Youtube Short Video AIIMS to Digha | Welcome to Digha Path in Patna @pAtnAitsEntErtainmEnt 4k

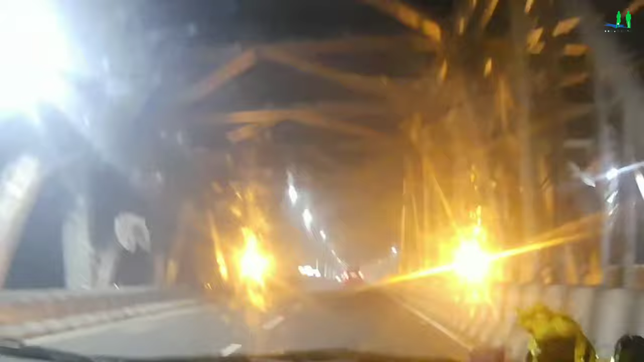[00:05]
नया वाला एलिवेटेड रोड बना है हम लोग उस पर आये हैं लोग इंट्री कर रहे हैं यह कितना ही सुन्दर ब्यूटिफुल रोड आपको सामने हम